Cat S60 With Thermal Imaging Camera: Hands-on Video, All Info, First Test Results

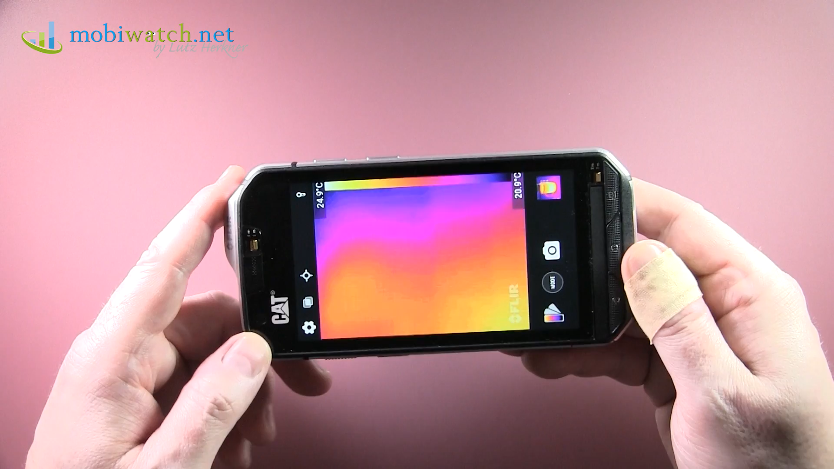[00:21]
We have way more details and especially first test results concerning battery runtime tests and processor performance. Here you see what is happening because you have two images to be precise. This is that of the normal, the regular camera. And you have that overlay with the thermal camera. The thermal camera is 60 by 80 pixels only.
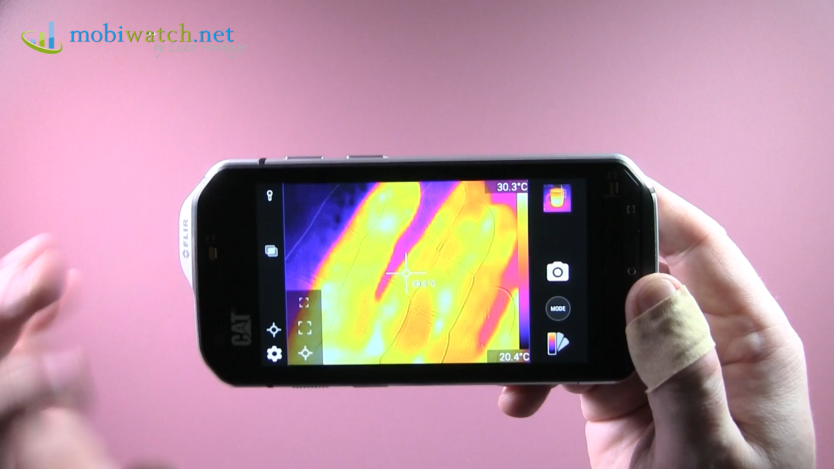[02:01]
On screen: scale top 30.3°C, scale bottom 20.4°C
This is because of the lights left and right around about 23 degrees, 22. And here is my hand once more at 30 degrees at the moment. So this is spot measurement. You can have the whole frame over here.
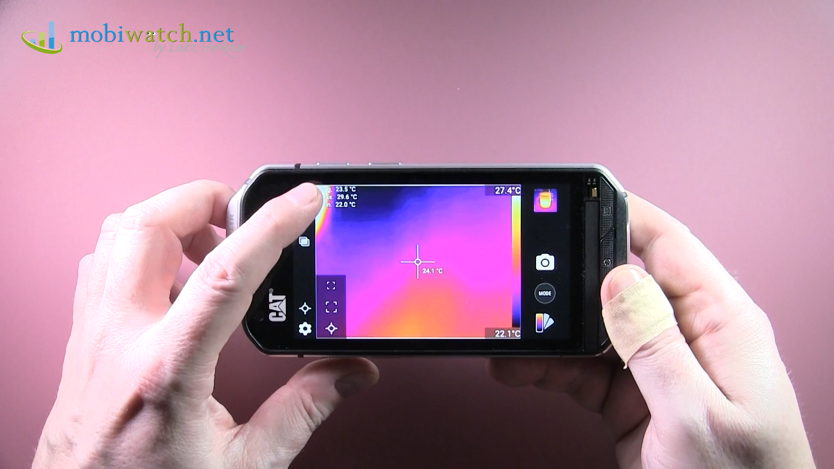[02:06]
Then you will have an average, minima, maxima, or just a smaller in the middle.
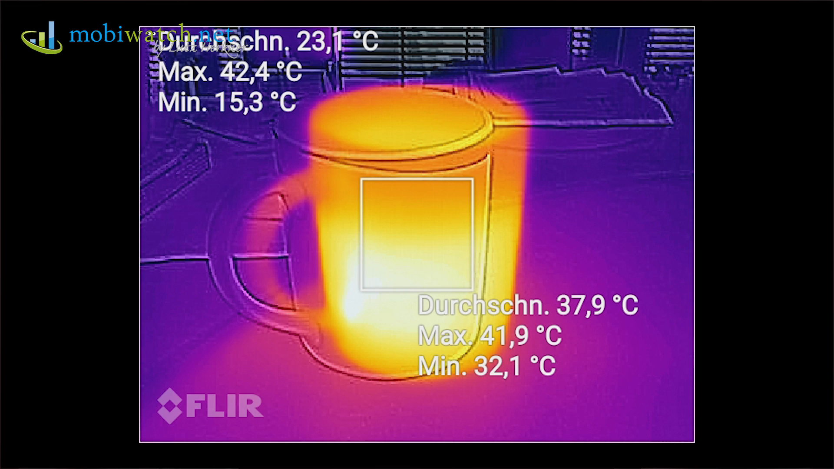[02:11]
Then you have the same one. And if you have a long press, you can delete all or several of these measurements. And you have here different
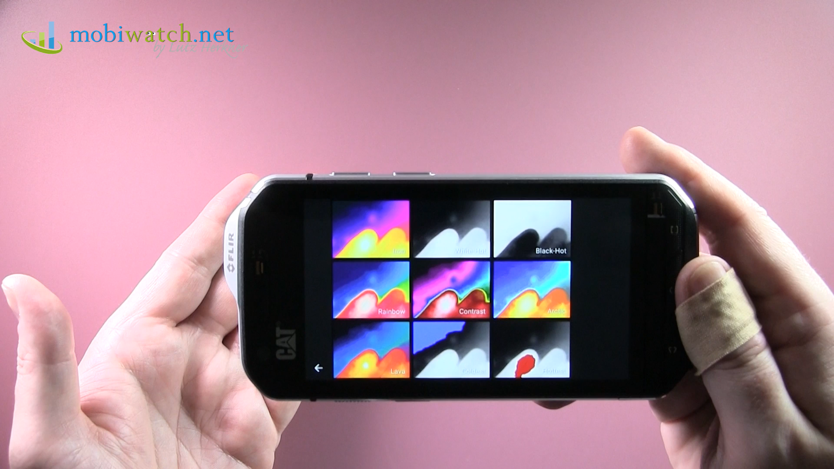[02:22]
color combinations up to black and white.